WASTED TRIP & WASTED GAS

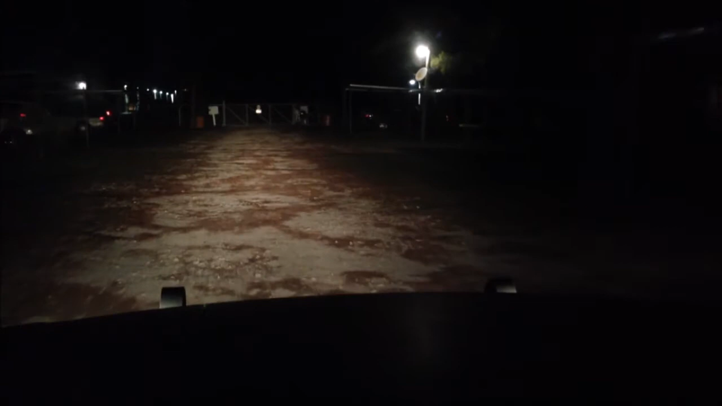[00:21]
Well good morning everybody, Kim here with Totally Relaxed and it is about 2.30 in the morning and you're probably wondering why am I making a video at 2.30 in the morning? Well the reason being is I woke up a few minutes ago and for some reason this gate is not opening.